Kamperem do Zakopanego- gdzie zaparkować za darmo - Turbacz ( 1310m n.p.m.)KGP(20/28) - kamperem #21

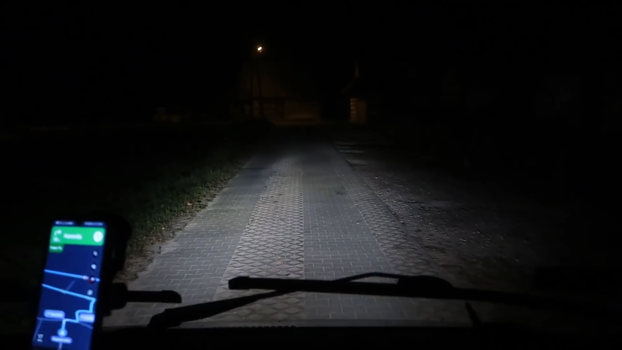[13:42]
nabraliśmy sobie baniek, mamy prawie 200 litrów wody. No, zaszaleliśmy. O kurczę, tutaj stoi krowa po drodze i ludzie na nią patrzą.
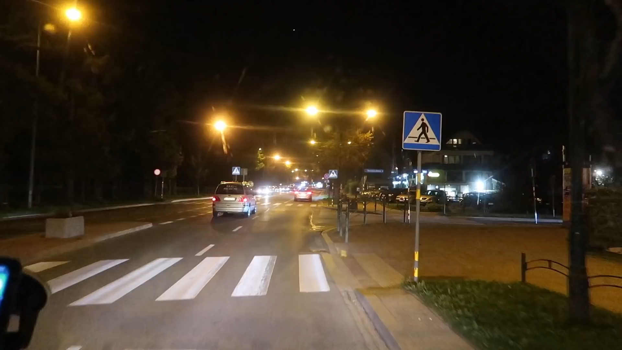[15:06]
Kolejna. Nie no, sklepów dużo. Oj, tam ładnie pooświetlane jest, ale wyjedziemy chyba taką większą drogą.
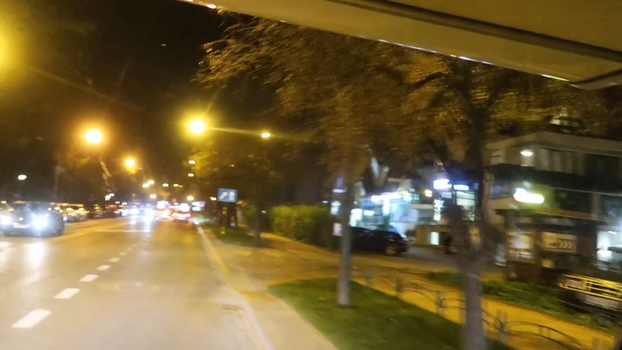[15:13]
Trzeba by było się przejść na piechotę. Jasne, tak. Tylko wszędzie płatne parkingi, wszędzie. Oj, tak.
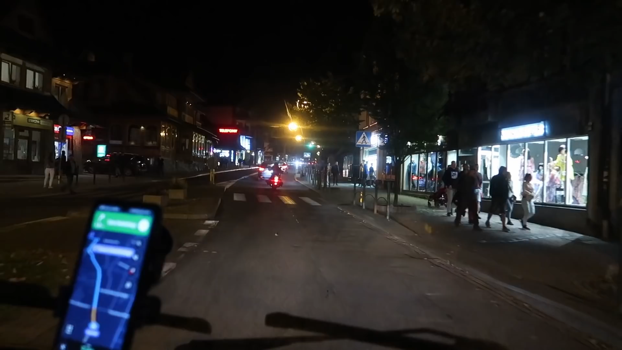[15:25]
Na takich drogach trzeba bardzo uważać, bo ludzie też bardzo nie uważają. Są na wakacjach, cieszą się i mogą wejść na drogę.